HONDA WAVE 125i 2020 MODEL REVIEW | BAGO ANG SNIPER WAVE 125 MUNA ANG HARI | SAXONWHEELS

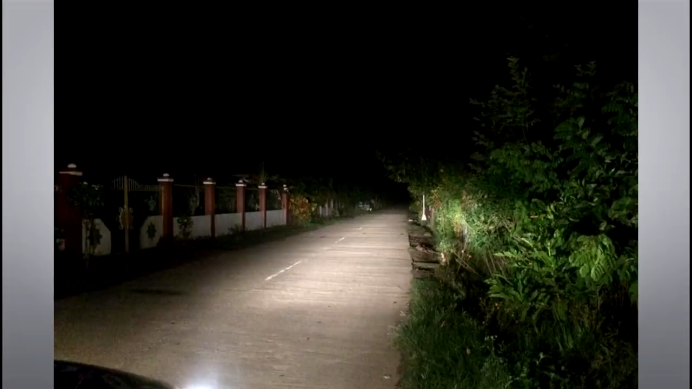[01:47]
yung daan lalo sa mga madidilim na lugar sa mga probinsya Meron siyang large capacity na compartment na meron siyang 17 liters Guys,